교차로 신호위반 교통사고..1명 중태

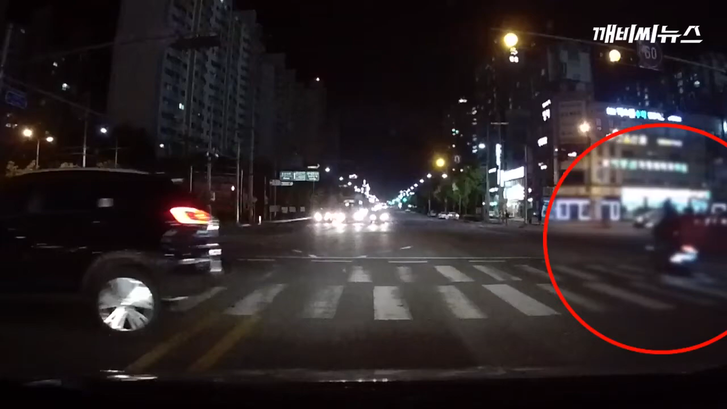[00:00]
광주 도심 교차로에서 교통사고가 발생해 1명이 중태에 빠졌습니다. 어젯밤 9시 50분쯤 광주시 흑석동의 한 교차로에서 61살 오 모 씨가 몰던 승용차와 26살 장 모 씨가 탄 오토바이가 충돌해 장 씨가 부상을 입고 병원으로 옮겨졌지만 위독한 상태입니다. 경찰은 승용차 운전자 오 씨가 교차로에서 신호위반을 한 것으로 보고 정확한 사고 원인을 조사하고 있습니다.